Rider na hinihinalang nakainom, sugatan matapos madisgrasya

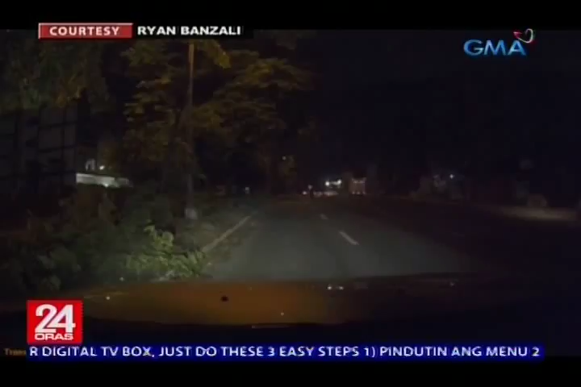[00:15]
May helmet pa lang kasing sumuot sa ilalim ng SUV at nang tignan ito ng driver, bumulaga ang nakabulagtang rider sa likuran ng sasakyan.